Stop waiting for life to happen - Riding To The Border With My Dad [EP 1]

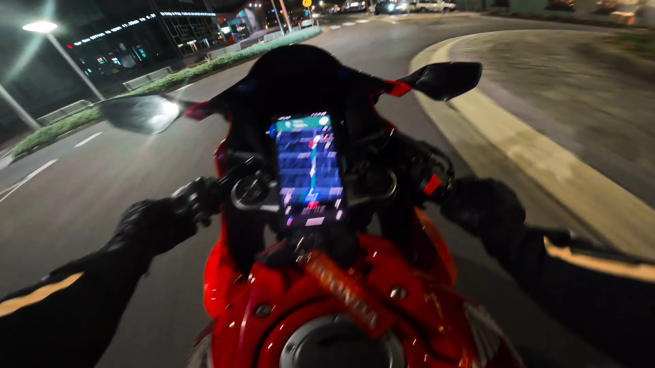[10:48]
Our visors were completely covered in bugs and fine water mist from the road. We couldn't see a thing.
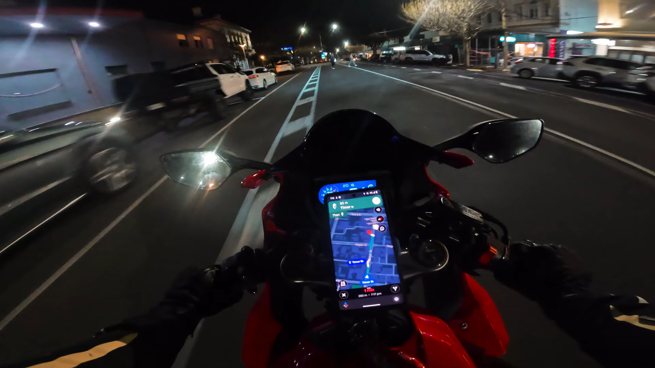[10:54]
And every time an oncoming car's headlights hit our bug splattered, water covered visors, we were temporarily blinded. This was one of the dumber things I've done on a bike,
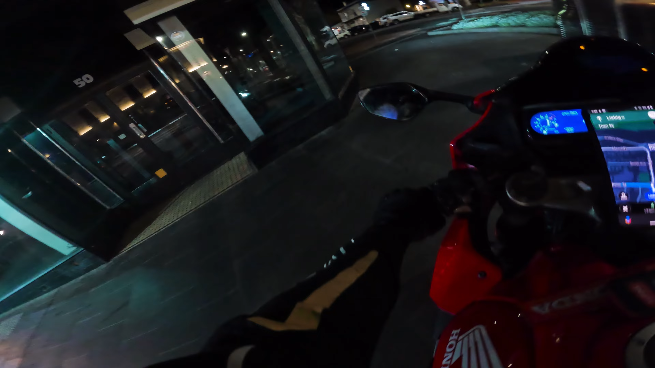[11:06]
but thankfully it wasn't long before we came across a main road with proper lighting and surfacing.
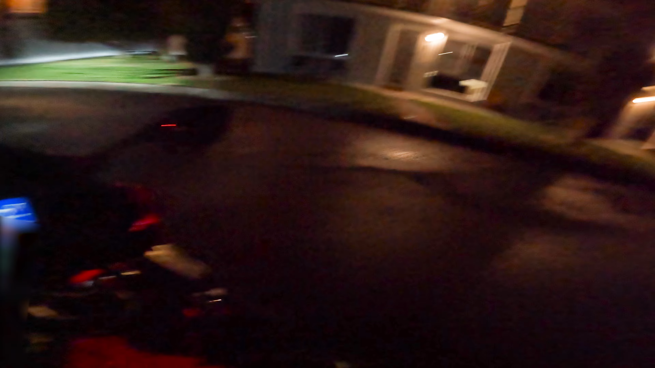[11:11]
We finally made it to our destination and needed some food.